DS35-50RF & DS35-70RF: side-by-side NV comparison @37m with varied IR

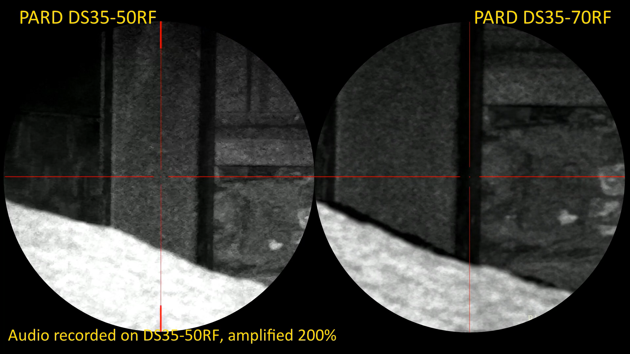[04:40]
on both up that's 11.2 mag and 8 mag respectively on the 70 and the 50 you can see how much narrower the more restricted the view is on the 70 and let's just zoom back out pop a bit of laser range money on with a 50 37 meters and yep you can see that the holdovers more or less cock on and the ballistic calculator holdover aim point didn't appear
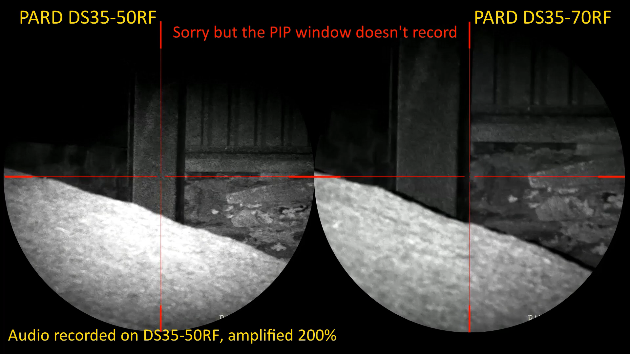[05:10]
in the pit window let's just repeat that excise with a 70 i faintly see the ir flashing at the pit of the lrf aim point and yeah the aim point doesn't does not appear in the pit window pop the ds3570s ir put up to level two first right brighter both scope still cope fine though brighter still makes no difference and then back to off
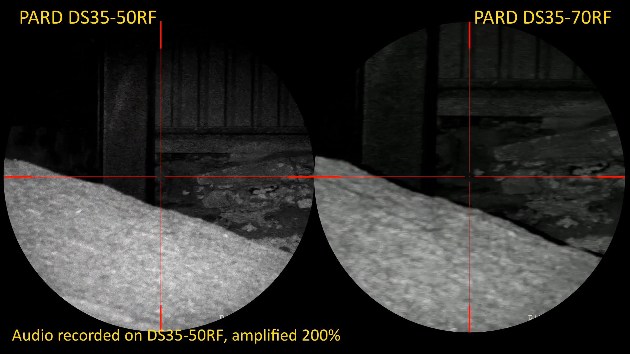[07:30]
scopes zoomed out i'm currently using the on-board dsd csel ir of the ds3550 level one let's pop that off
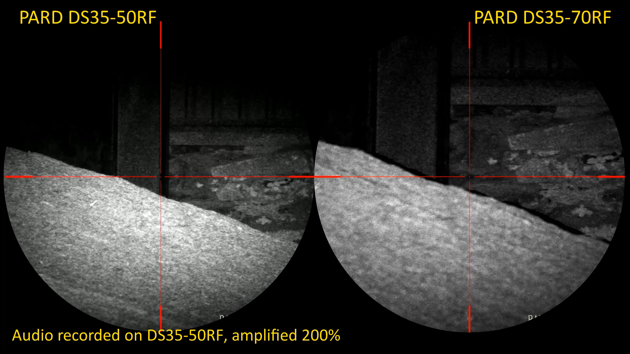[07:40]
initially here the t28 was actually on 940 nanometers which as many as many of you will know is about 25 percent less efficient with digital night vision gear although it's almost completely covert so any prey looking towards you wouldn't see a faint red glow from the lens of the ir torch my initial alignment here it wasn't perfect but you can
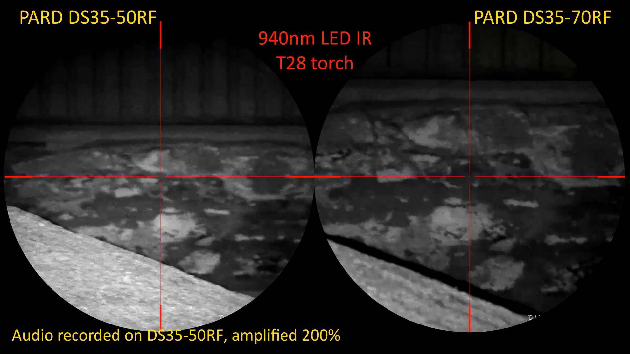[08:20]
also see that partly because of the longer focal length narrower field of view the image wasn't as bright on the ds3570 rf but i flipped it across to 850 nanometers which is more efficient with ir and then i turned the power up via the rotary dial at the back of the torch
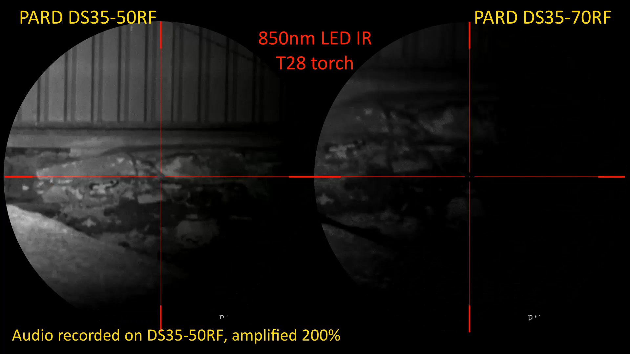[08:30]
much better that's actually pretty good through both so that's i hadn't turned the torch up fully so that's 850 nanometers led
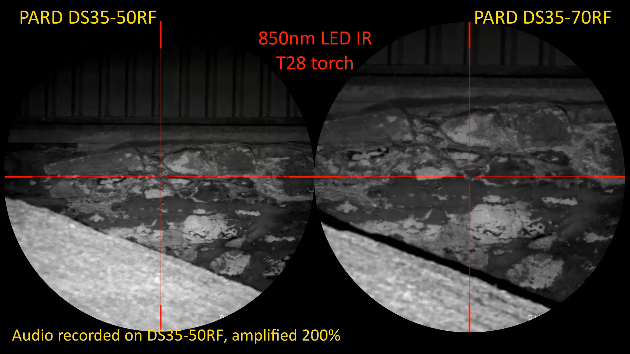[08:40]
ir from the brinite t28 artemis torch both scopes can see that very clearly at 37 meters
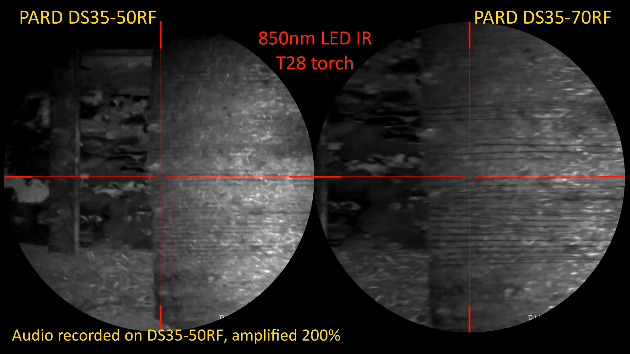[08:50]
and what i'll do now is i'll quickly unclamp the t28 and pop it onto uh the
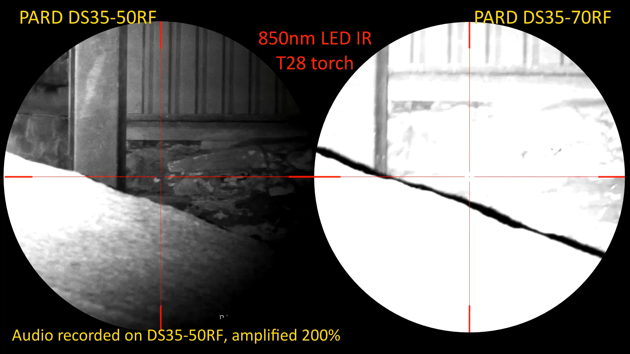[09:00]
ludicrous lumens night sabre vcse lir on okay back in a second so this is 940 nanometers just refocus the 50
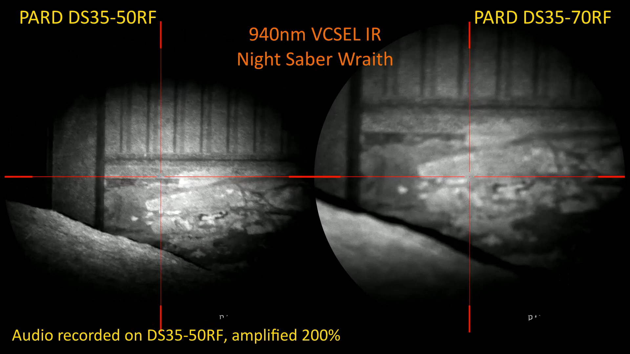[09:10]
refocus the 70 you can see it much narrower beam than the led was let's try all right and there you can see the vixels and flare it out and flare it out and that's as wide as it gets but this torch has much greater range turn it up a bit okay that's all the way up so it's both scopes looking
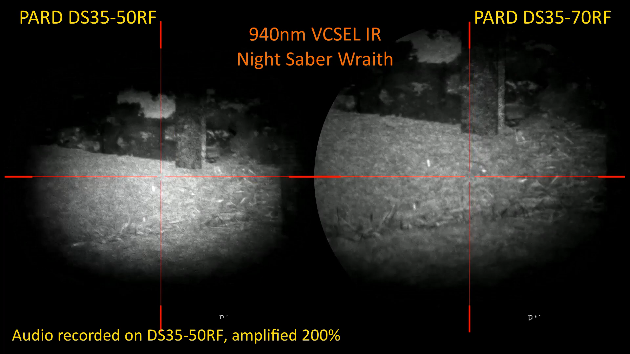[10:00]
of the ds3550 whereas on the right it definitely fills the narrower field of view of the ds3570rf
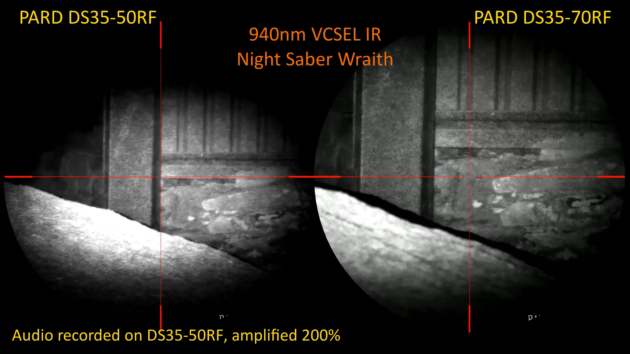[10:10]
but this torch is definitely intended for longer range use just zoom both in
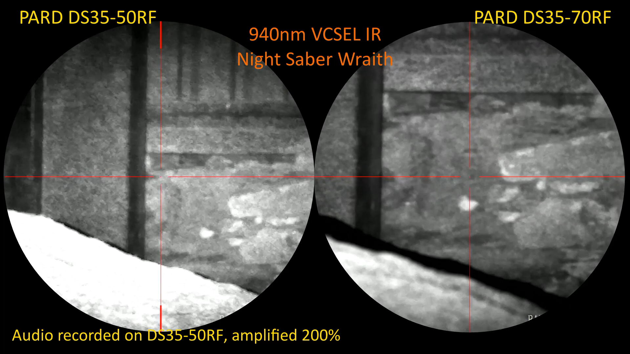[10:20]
as if a big rat appeared right now it'd fill the hole without crack but you can see i think that this range the ds3550 is a better scope for this shorter non-fac air gun ranges